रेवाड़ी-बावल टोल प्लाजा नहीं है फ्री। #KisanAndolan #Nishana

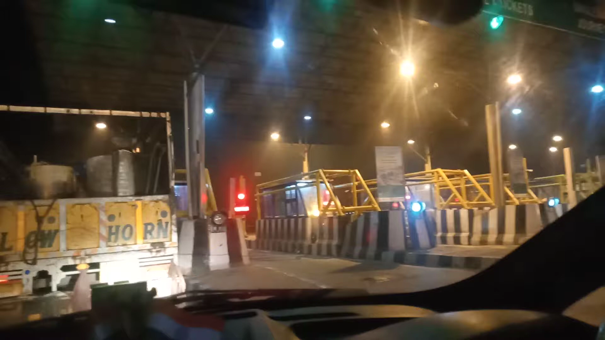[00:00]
नमस्कार दोस्तों, स्वागत है आपका निशाना पर। हम यहाँ पर रेवाड़ी के आउटर पर नेशनल हाईवेज अथॉरिटी ऑफ इंडिया, ये यहाँ पर एक टोल है, आपको दिखाई दे रहा है।
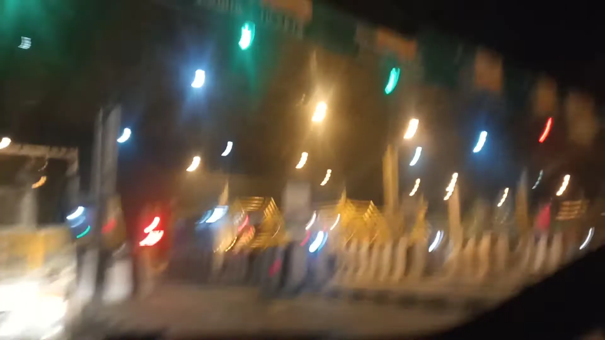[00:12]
ये फ्री नहीं है, यहाँ पर टोल काटा जा रहा है।
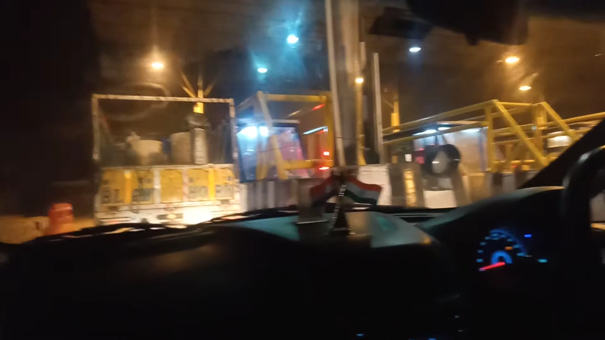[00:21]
तो एक तरह से किसानों ने जो पूरे हरियाणा में टोल फ्री करवा रखा है, वो यहाँ पर लागू नहीं हो रहा।
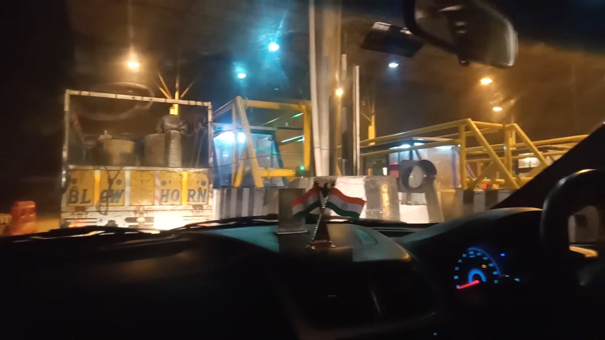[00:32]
ये हरियाणा का ही इलाका है, रेवाड़ी से पहले है। तो एक तरह से देख सकते हैं आप, यहाँ पर टोल लगा रहा है, टोल फ्री नहीं है। तो ये पता करनी पड़ेगी कौन सी कंपनी का टोल है यहाँ पे।
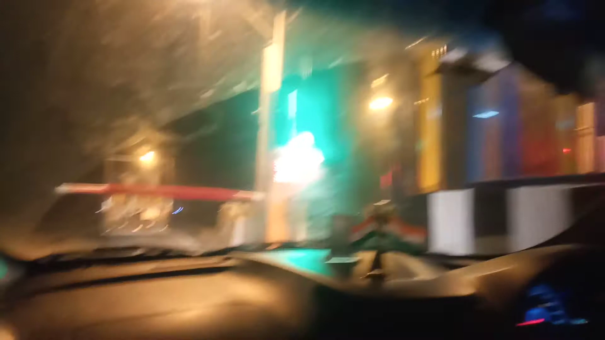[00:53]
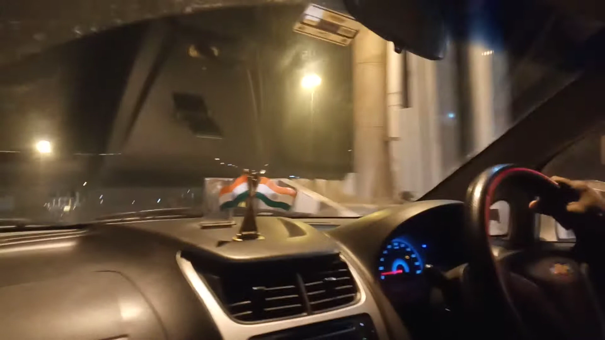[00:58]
तो देखा यहाँ पर ये टोल लग रहा है। टोल लगा कितना लगा जी आपका?
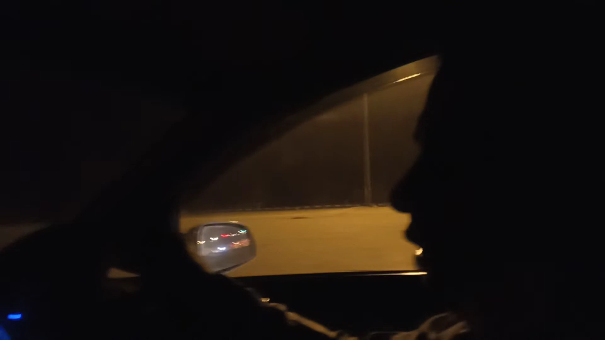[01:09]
अभी मैसेज आएगा। अच्छा, फास्टैग था, मैसेज आएगा।
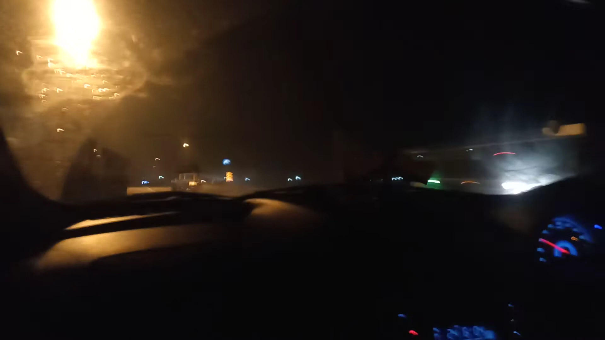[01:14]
तो आप लोगों की जानकारी के लिए बता दें कि रेवाड़ी से जस्ट पहले ये टोल लगता है,
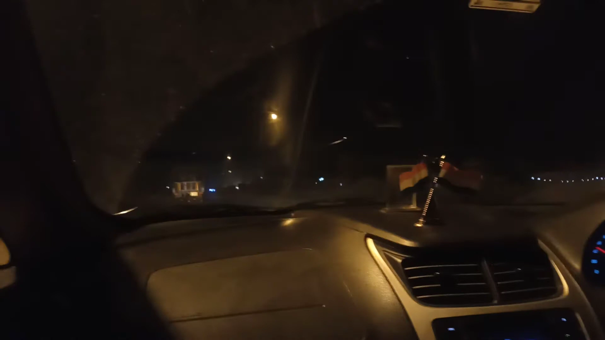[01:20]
रेवाड़ी बावल टोल प्लाजा। रेवाड़ी बावल टोल प्लाजा, जो कि फ्री नहीं है।